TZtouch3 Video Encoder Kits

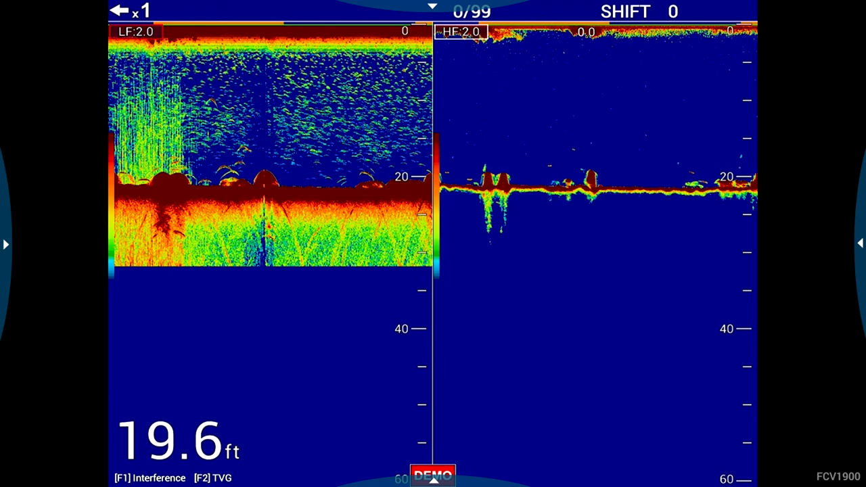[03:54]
On screen: depth 19.6 ft
Also, once I do that, if I touch the home button, you'll see a brand new video icon, and we made it look like a sonar because that's what most people,
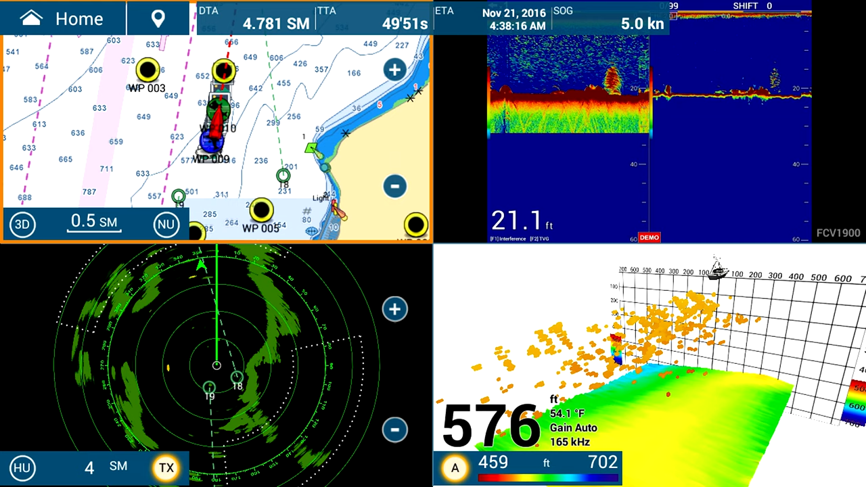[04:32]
On screen: water 54.1°F
I've also added that quarter screen to the actual favorites in my swipe or make it a full page.
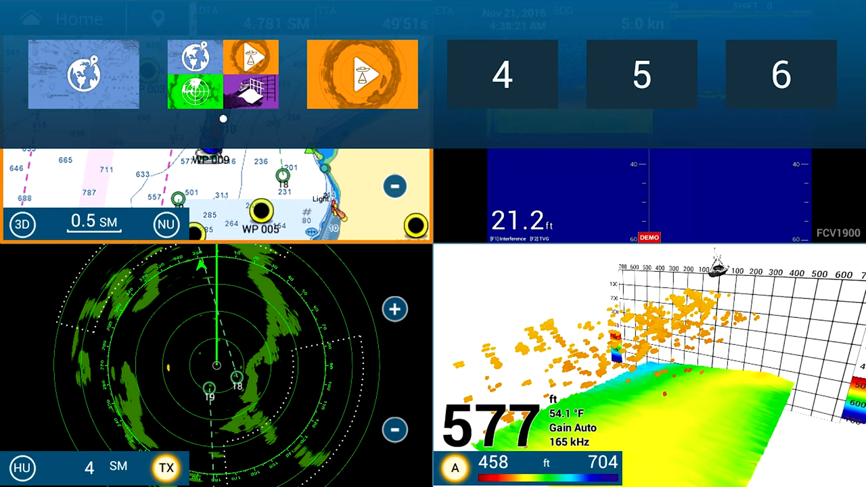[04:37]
On screen: water 54.1°F
You can do it however you like. Once I've done that, I can select that page.
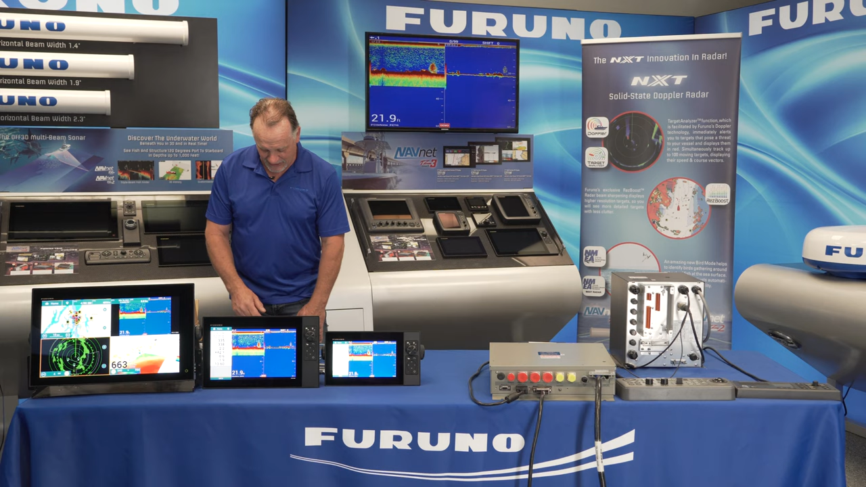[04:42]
And also, if I make it full screen, it's really cool.
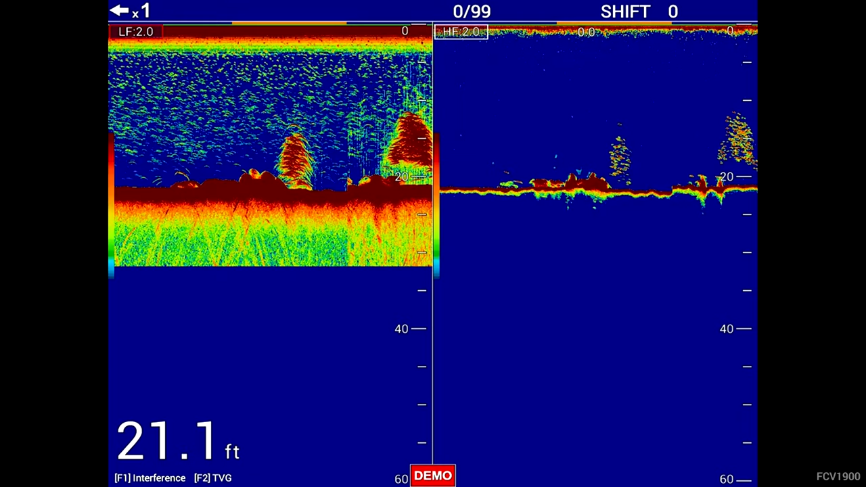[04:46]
On screen: depth 21.1 ft
When I edge swipe out from the left, it'll bring up my data boxes and it automatically reformats the video and nothing gets cut off. So, you see your full data box selection, you have all the information there, and all the video is readjusted no matter what, even if you have a Blu-ray player connected.
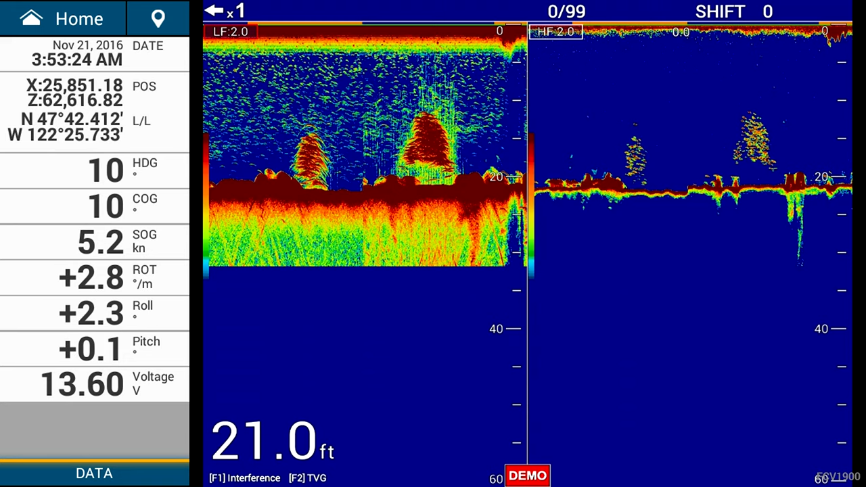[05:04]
On screen: depth 21.0 ft
So, if I want to change it and make it work with the CSH-8L, I would go in here, Home,
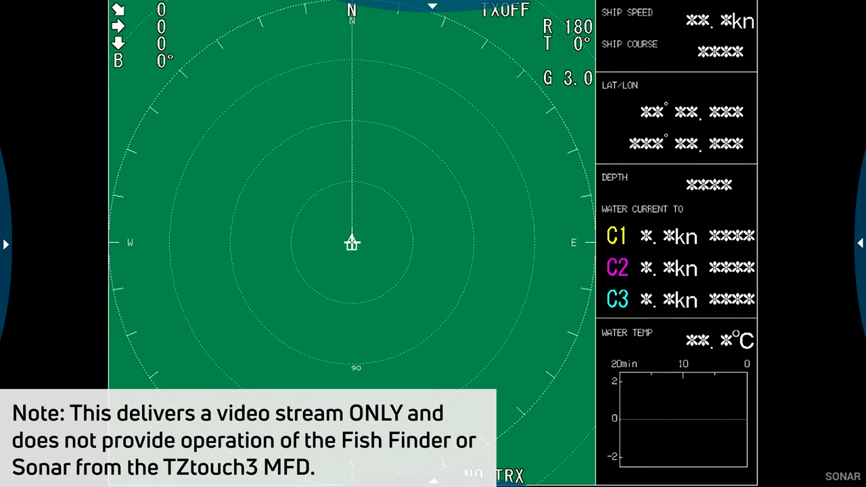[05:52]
And you see that the Sonar appears on the display and on all the other displays of the network if I select that video display icon. And that's it. It comes up in perfectly. Basically, the resolution is nice and crisp. It looks the same on all of the MFDs in the network.